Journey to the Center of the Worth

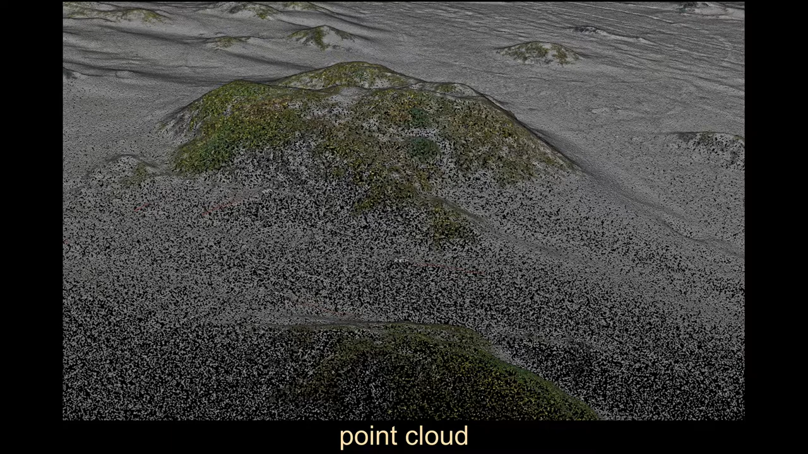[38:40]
you know, six figure salaries and make more money than we do. And, you know, I guess that's good. I guess that's good. But what we're looking at, it looks like a picture of a dune that's actually a point cloud. So it's actually not a visualized thing. Later on, we'll overlay the photos and get much more high-resolution stuff. But we can do all kinds of great stuff. We can get NDVI, which is a measure of greenness, how many plants are there. We can look at topographic complexity, all from a simple flight from a three, well,
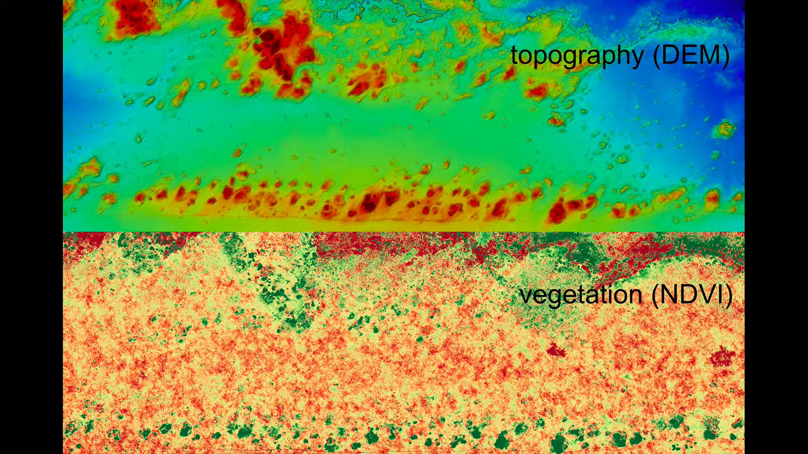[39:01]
we have more fancy units, but you can do this with a $300 drone. You don't need a gazillion, million dollar thing to do this. And what we're doing is we're pairing this with infrared imagery and looking at the nests.
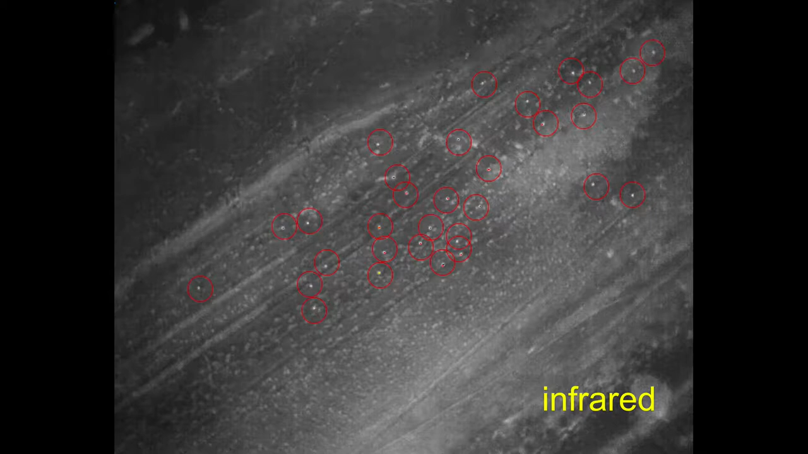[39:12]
And so we've actually can document that these guys are nesting inside tire tracks.
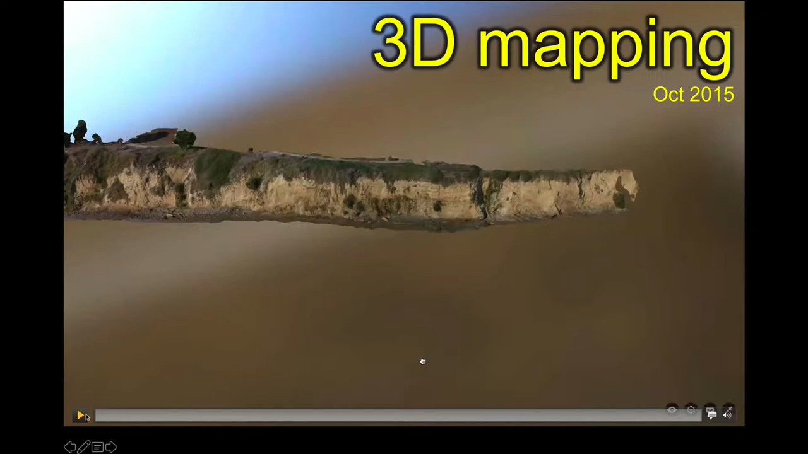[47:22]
So this is a three-dimensional map that we made from drone footage. So this is only about a $300 drone. This is one of the first ones. This is old.
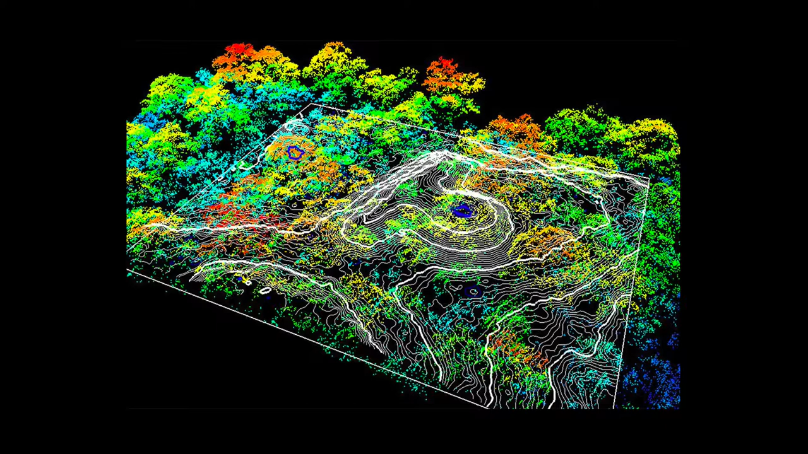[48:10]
So this one device is one-third the cost. And our device can fly right before a storm, right after a storm. Hope it doesn't crash. If it crashes, oh well. We're down $13,000. Whereas if the plane crashes, the pilot's injured, you're spilling fuel, all that kind of stuff. So not only can we use the LiDAR to do geomorphology, we can also do biomass assessments of trees and things of that nature.